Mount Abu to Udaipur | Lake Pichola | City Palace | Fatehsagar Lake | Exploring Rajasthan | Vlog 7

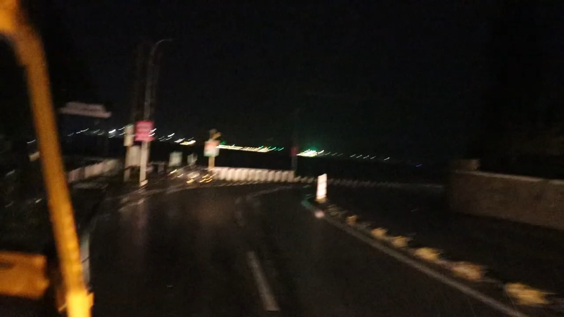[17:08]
गाइज ये है फतेह सागर लेक, ये सामने जो देख रहे हैं ये पूरा फतेह सागर लेक है गाइज।
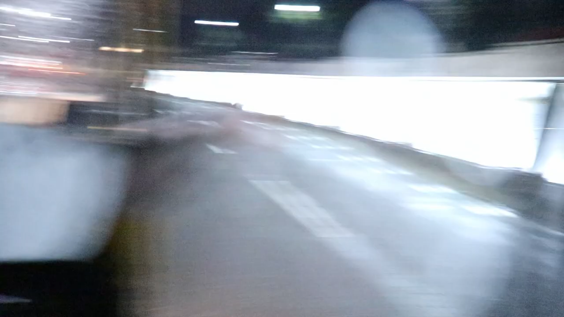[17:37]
ये लफा अभी ये पूरा ये देखिए गाइस ये फतेह सागर लेक के साइड में ही हिस्ट्री पूरी लिखी हुई है इसकी।